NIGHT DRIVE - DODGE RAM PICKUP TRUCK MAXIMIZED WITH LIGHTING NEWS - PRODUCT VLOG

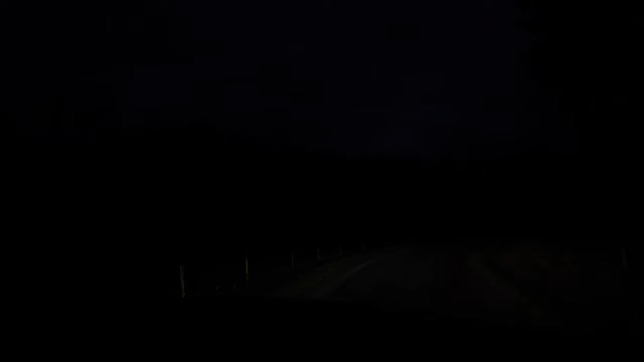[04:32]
you compare what you do with the high beam see the tree over there it's about 200 meters away you see the nice texture you see the green leaves you see everything this is what we talk about when we design the light to give the best optimized beam pattern with the right Kelvin temperature on the on the color on the LEDs and you also actually see a fox there you see the eyes on the fox it's running there over the stones so it's no doubt look here I put on top low beam you see nothing and then you go high beam totally different thing
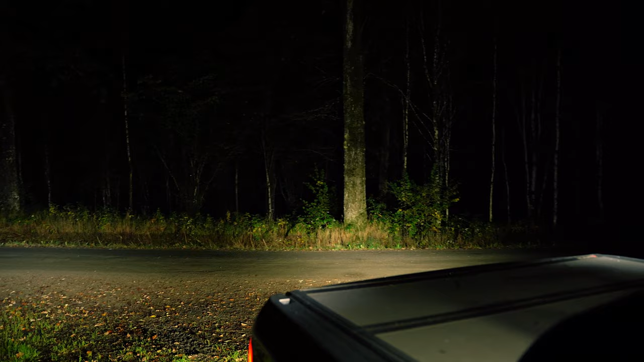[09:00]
good distance and then we combine it with the red panda which gives you the long light so if you see on the forest